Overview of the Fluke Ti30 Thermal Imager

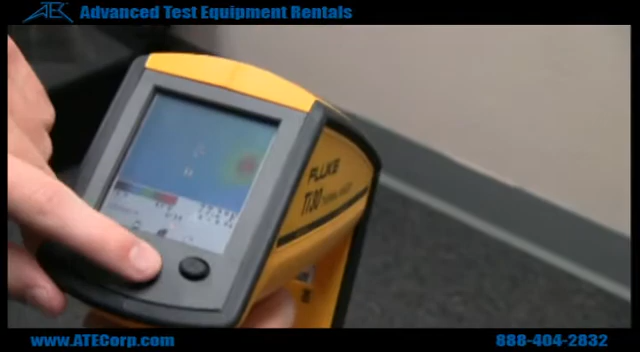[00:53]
and you do so by hitting mode, and the E will light up, and you can go ahead and hit the up and down arrows to change it.